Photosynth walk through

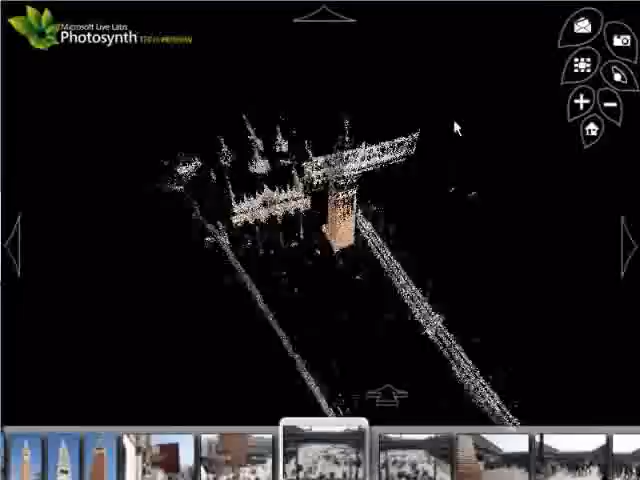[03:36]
it anywhere so we can stop there now this 3D model is generated by looking at the pictures and the computer
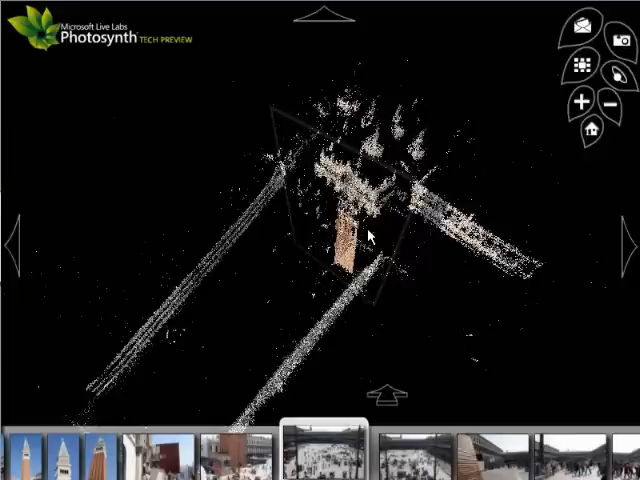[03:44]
working out a shape this hasn't been programmed in it's purely worked out by the photographs that it found that fitted the model and we can click on any of these pictures you can see lots of squares and zoom right in so we can go and see that picture for example another thing that you can do with Photosynth is to
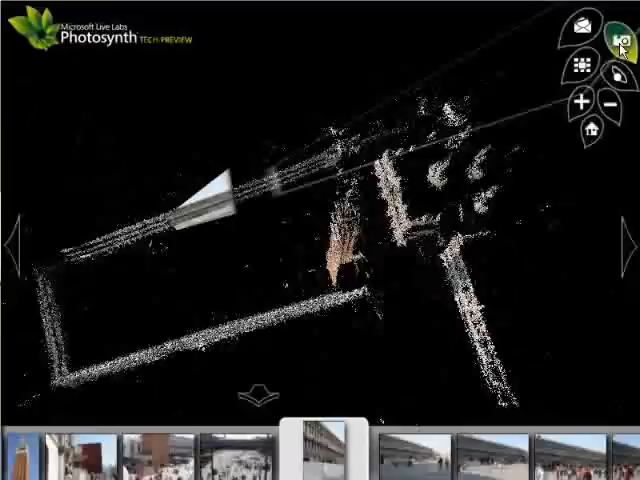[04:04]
turn the cameras on so if we click on the cameras you now see lots of little orange squares if we zoom down into them little orange things and when you hover over them it'll show you where the camera was pointing so they've worked out where the
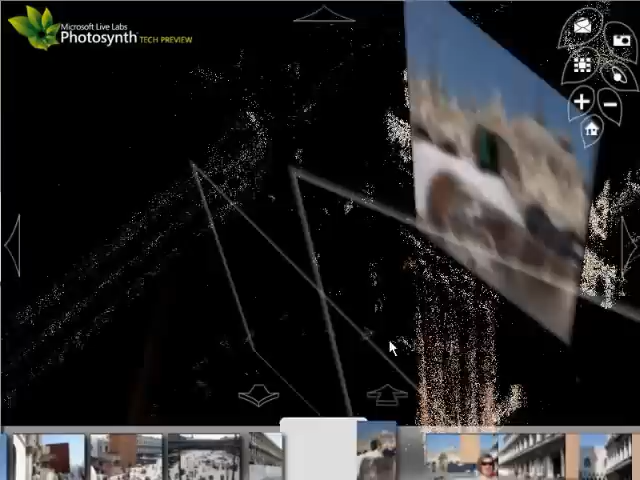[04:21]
picture was actually taken from so that one for example is a picture of well a little bit